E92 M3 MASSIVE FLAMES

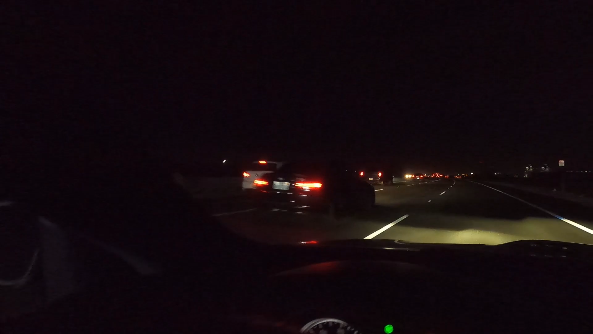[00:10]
uh oh i hope he doesn't do it right now cannot tell if that's a cop behind us
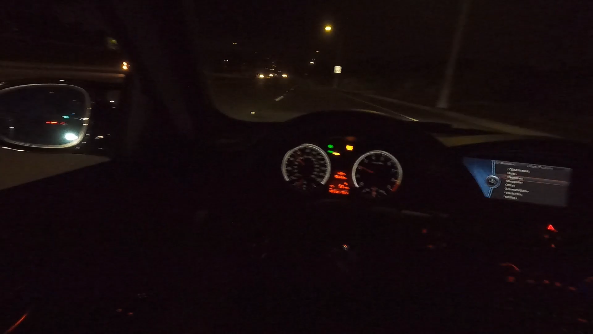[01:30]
uh oh i hope he doesn't do it right now
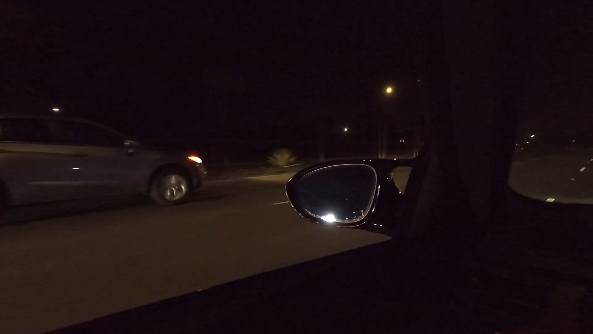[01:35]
jesus christ i'm covering my ears for that oh
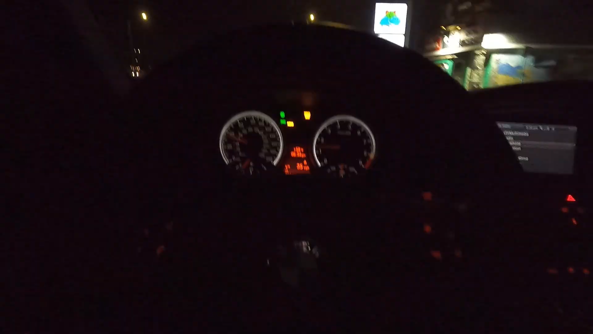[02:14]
my god that is insane i 1000 cannot tell if that's a cop behind us
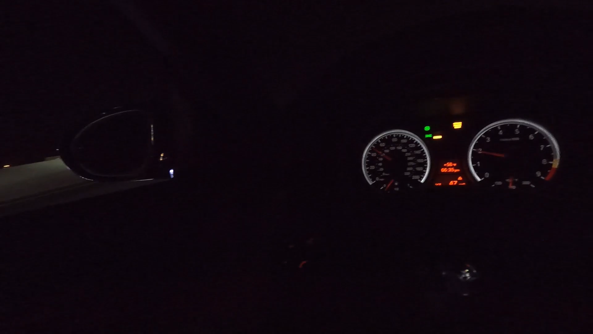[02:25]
we're checking to see if that's a poco behind us
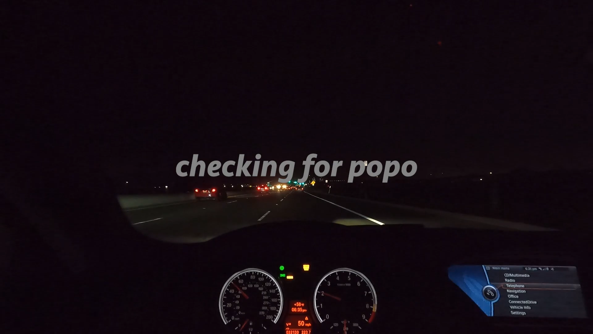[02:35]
i don't know i can't tell
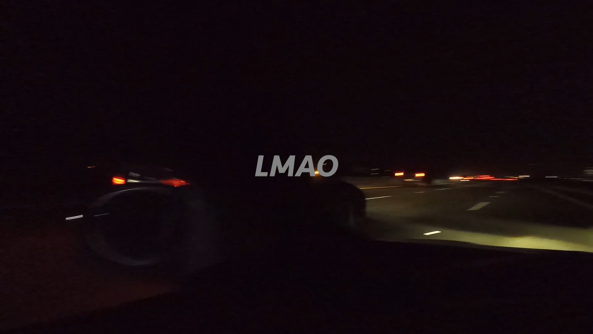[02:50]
what the hell is going on why is everyone just racing doing